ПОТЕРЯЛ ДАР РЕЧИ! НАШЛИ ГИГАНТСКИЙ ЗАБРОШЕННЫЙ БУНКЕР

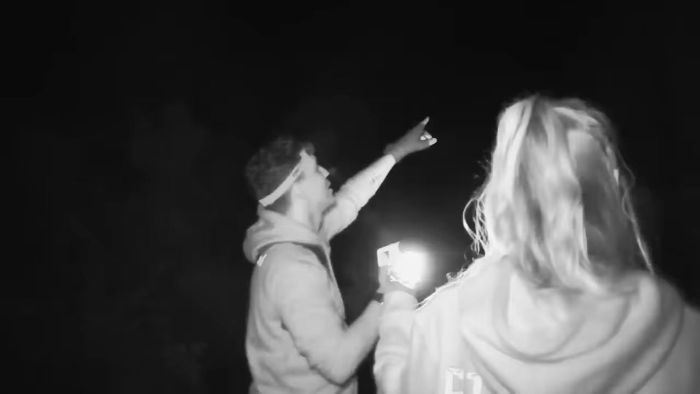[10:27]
Это фальшокна, чтобы шпионы и так далее думали, что это обычно жилое здание.